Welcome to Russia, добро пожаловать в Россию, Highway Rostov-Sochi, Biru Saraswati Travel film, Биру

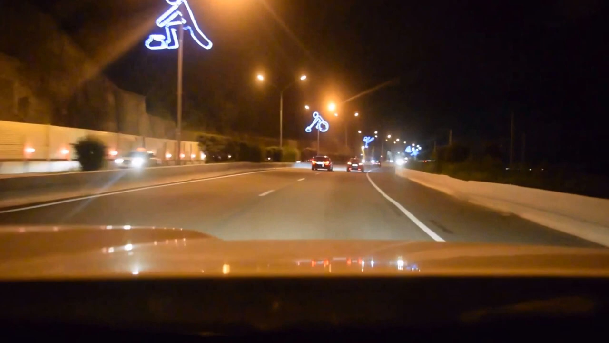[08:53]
Now I'm driving through Adler and my destination Krasnapalena is about 60 kilometers from here, so I'm still driving and I have to drive out an hour.